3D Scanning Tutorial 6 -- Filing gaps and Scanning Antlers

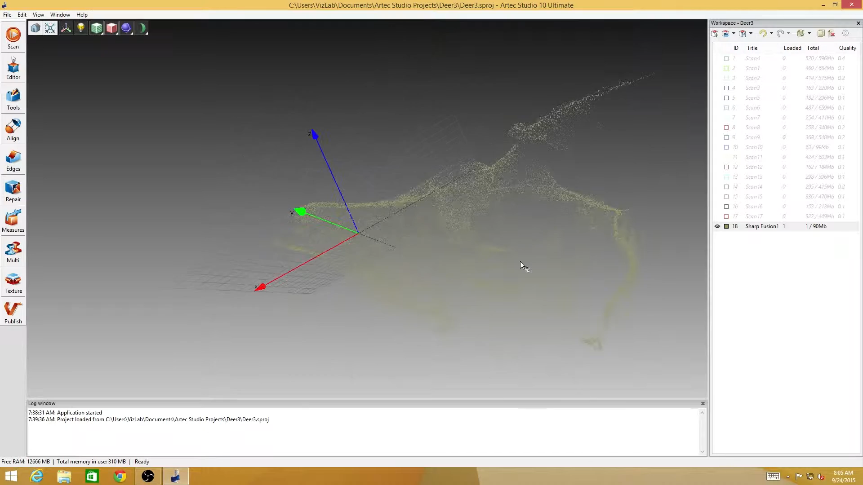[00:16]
texture the whole thing so I'll need access even to these early some of these scans when
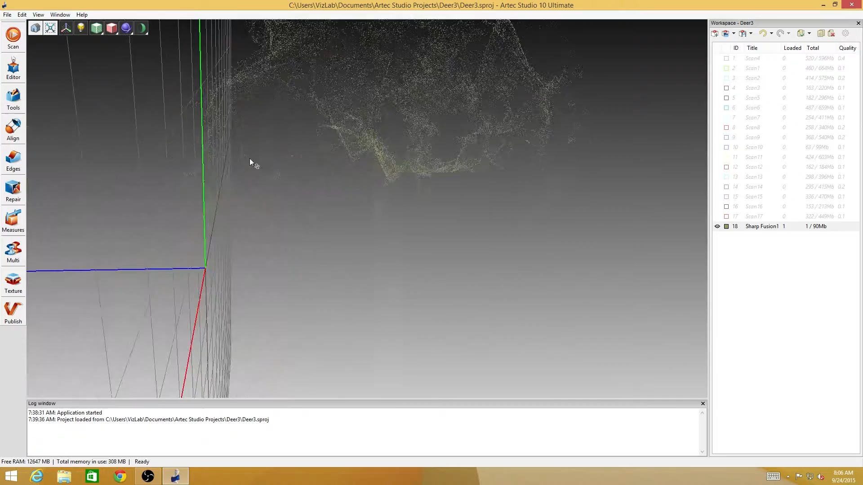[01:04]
deviation in the surface and since I've
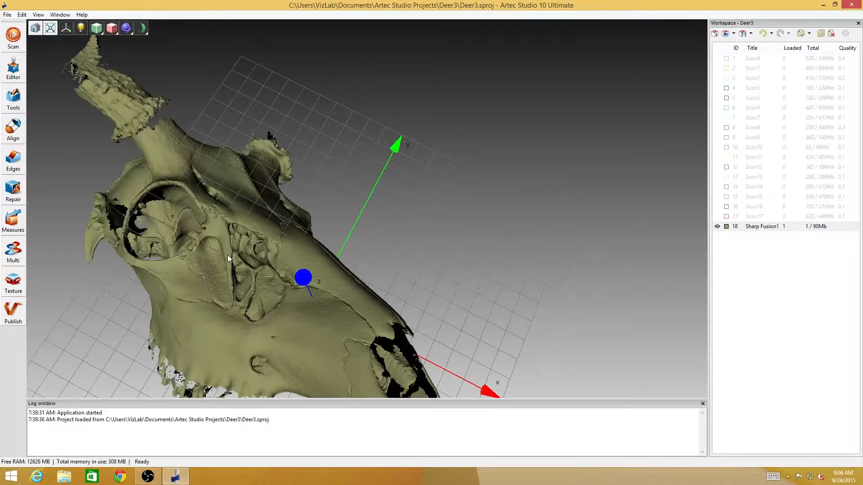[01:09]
simplified this mesh it's come down to a more manageable
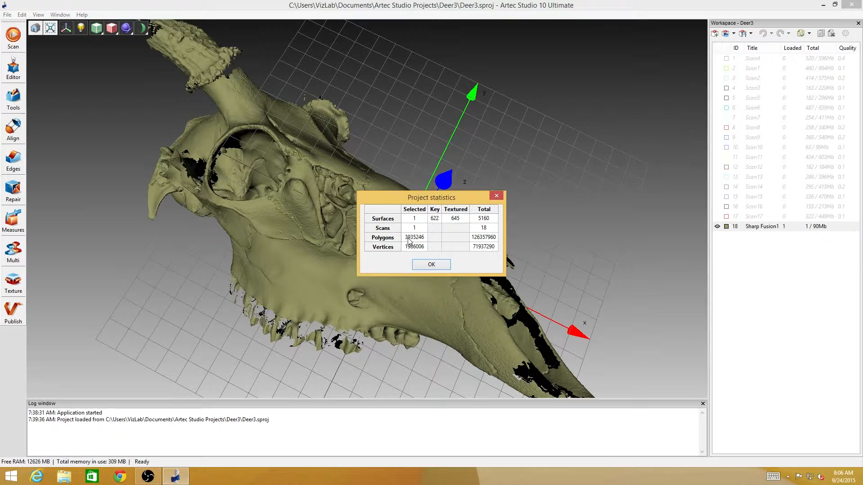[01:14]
almost four million polygons I can't believe
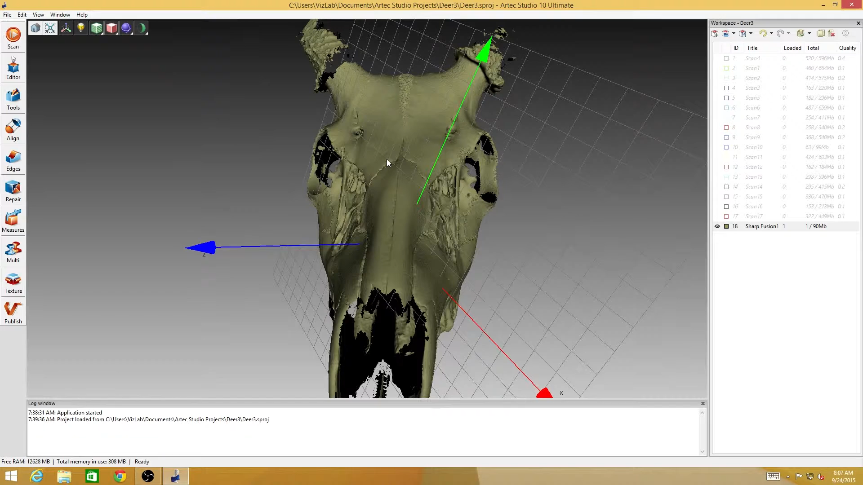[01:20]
four million polygons that's a manageable number that's crazy
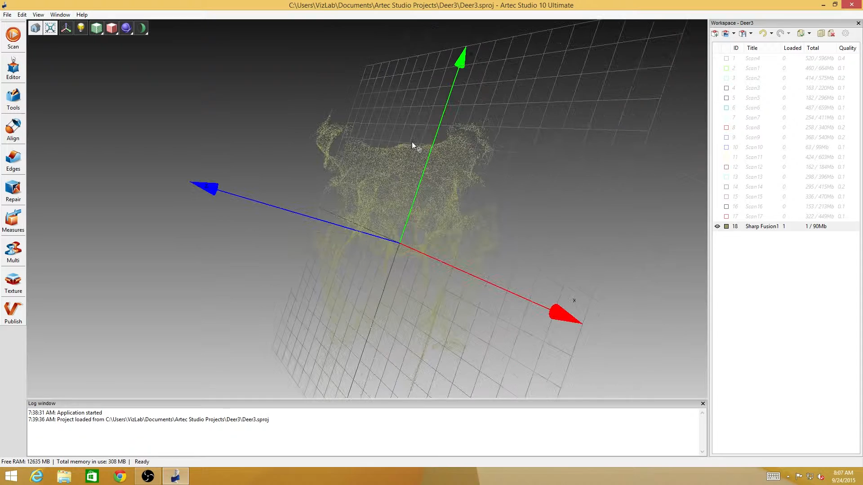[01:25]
so I'm going to pick up scanning with the deer skull don't
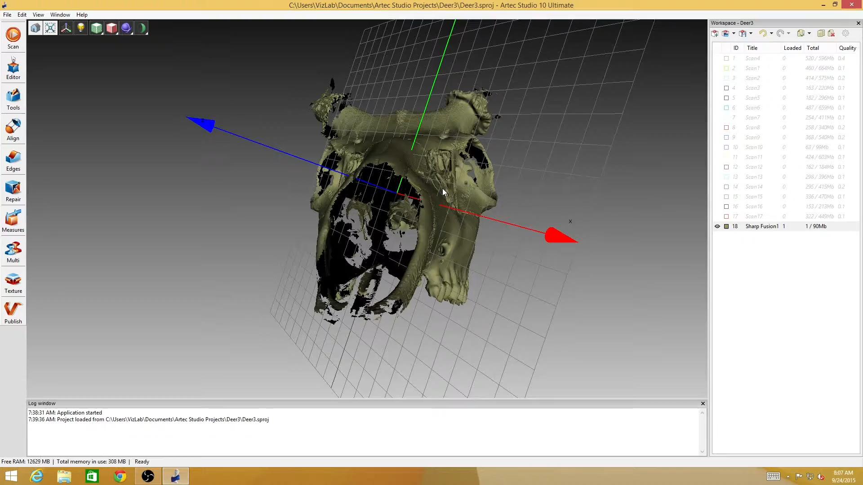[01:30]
concentrating on the antlers and some regions of the first part of the scan that I missed
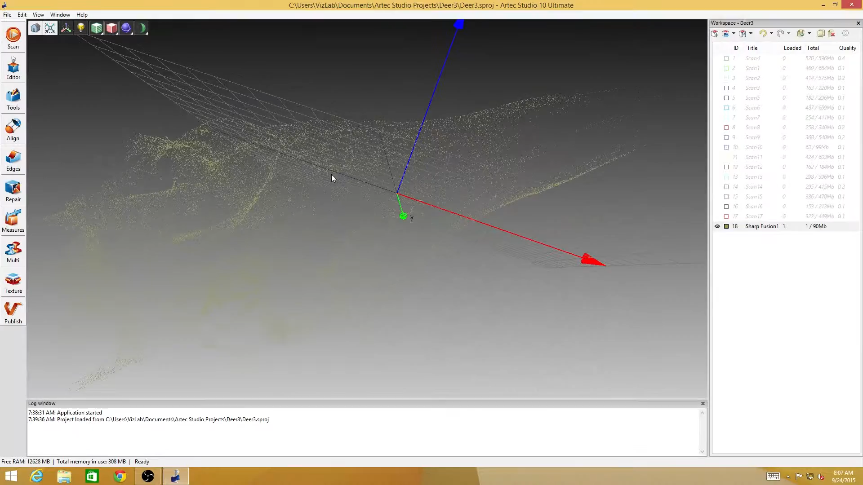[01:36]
the teeth could sure lose some love the tip of the nose
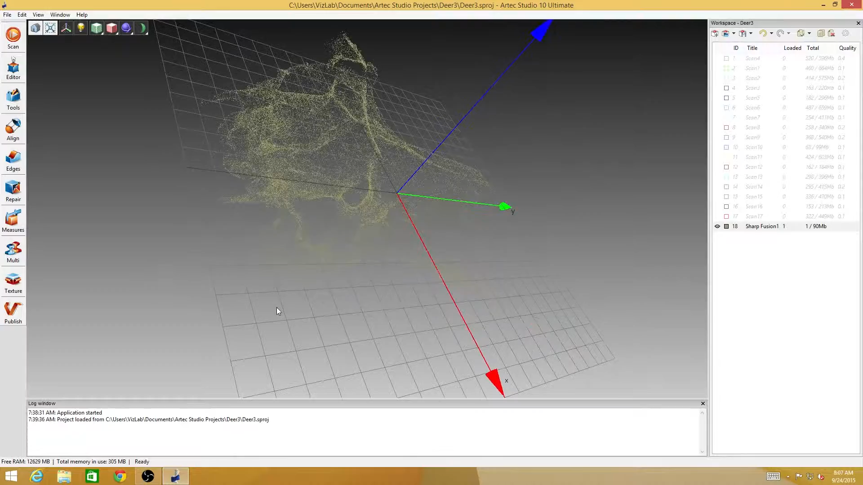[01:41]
didn't get quite the coverage I was hoping for and then back here around the back near the antlers where things get really complicated so
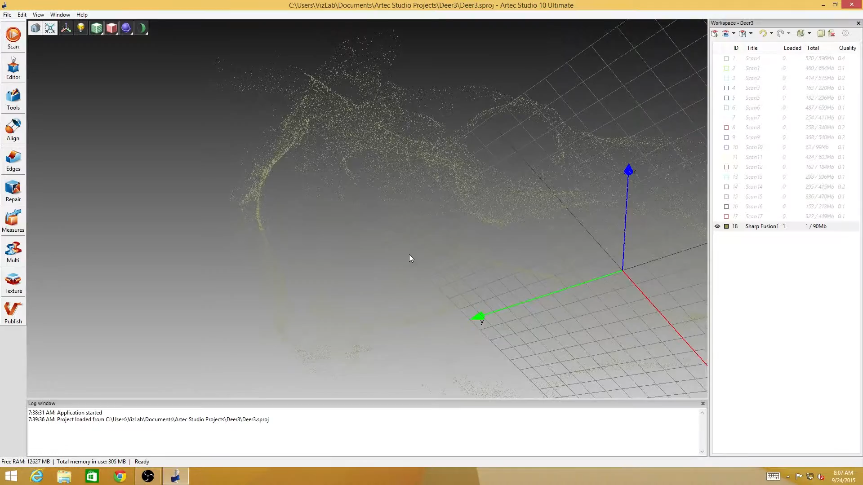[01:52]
I'll hit those in the antlers starting right away
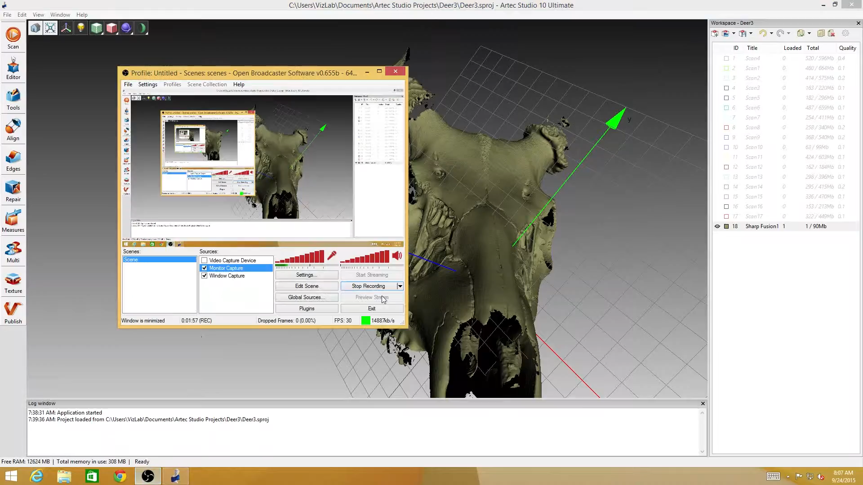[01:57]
so here we are again back with the deer skull
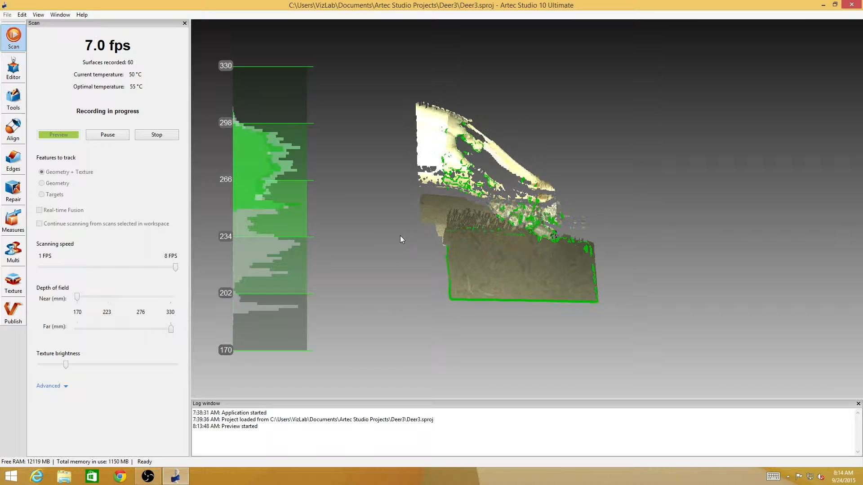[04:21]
of the problem could also be coming from
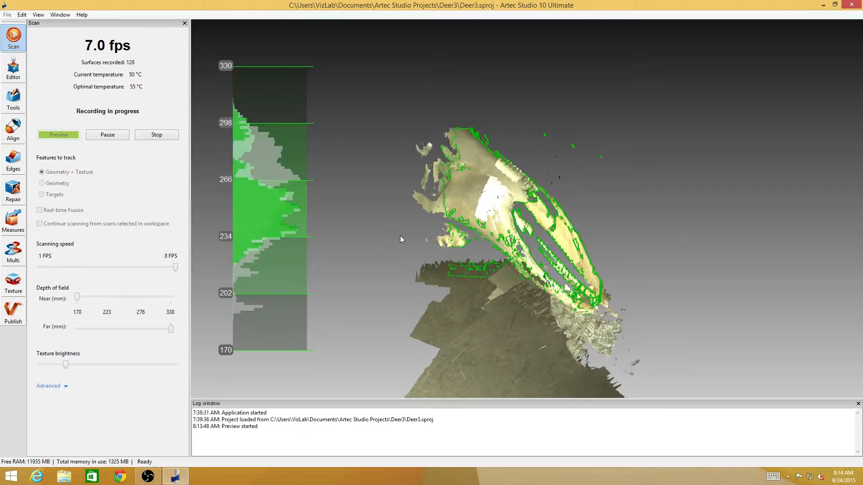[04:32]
the bone right there on the edge being very shiny there's a glossy spot right there on the top
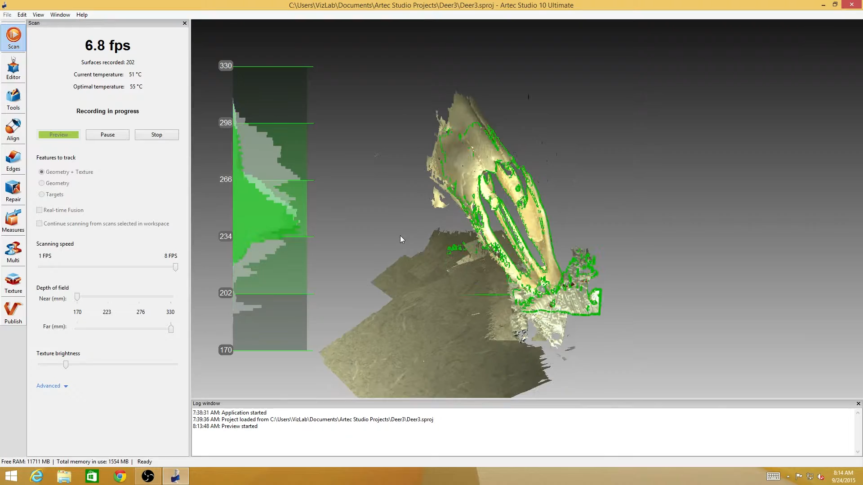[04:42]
edge of the bone the scanner just doesn't want to get and when it does get it
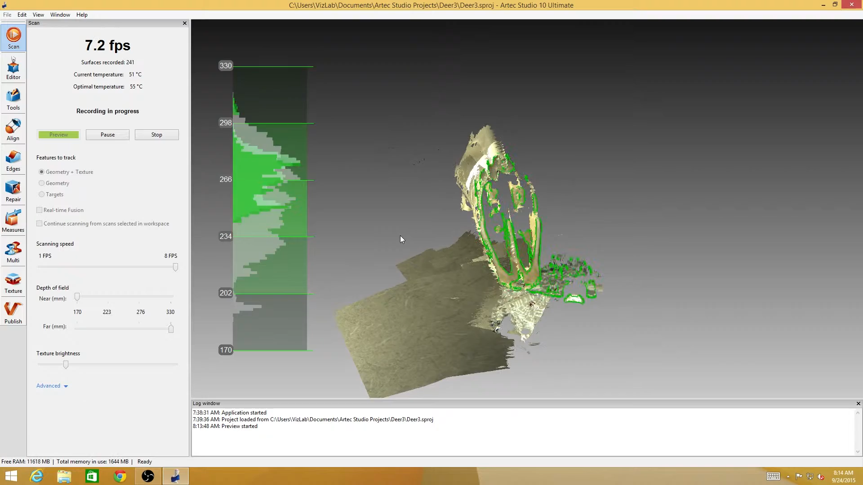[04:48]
see how the data it gathers is very spiky
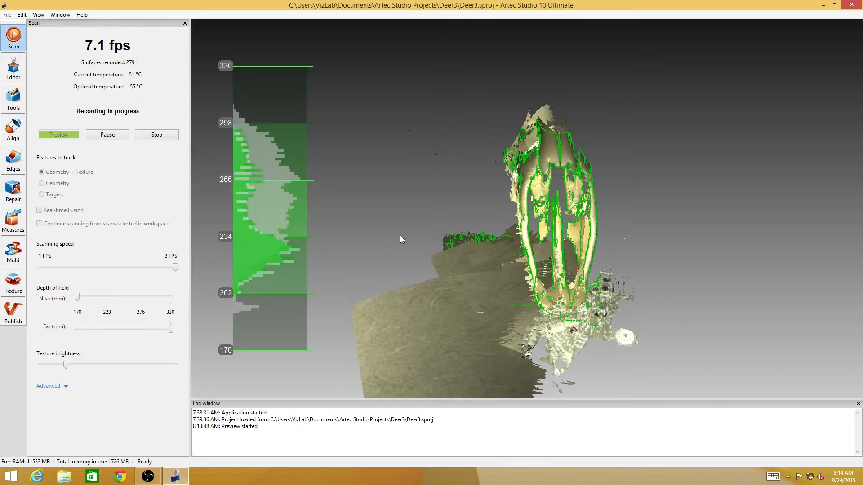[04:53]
for that spot I can come down here under the advanced tab and crank up the sensitivity just a little bit
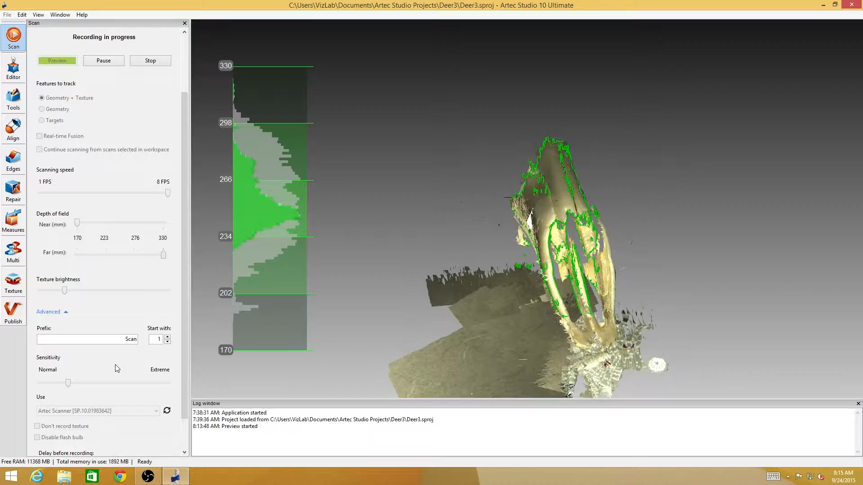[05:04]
and I see an immediate increase in the garbage data that I'm picking up around the scan
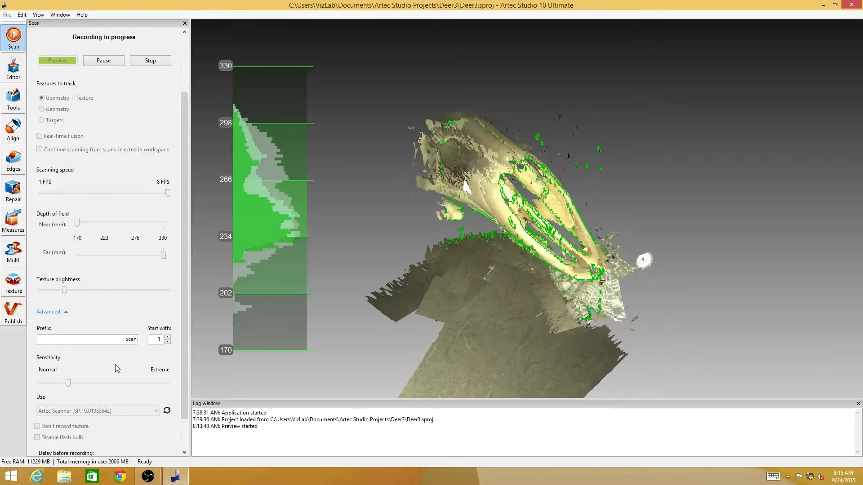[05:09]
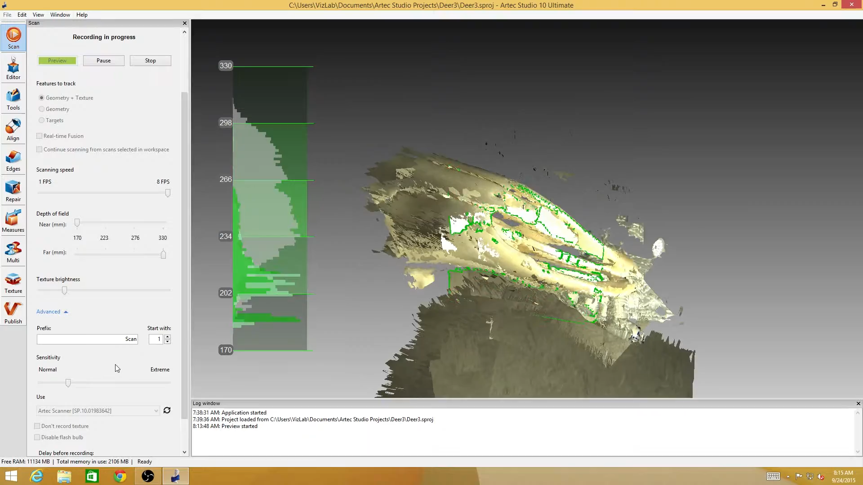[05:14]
but I also see those hard to reach bits that I was having a hard time with earlier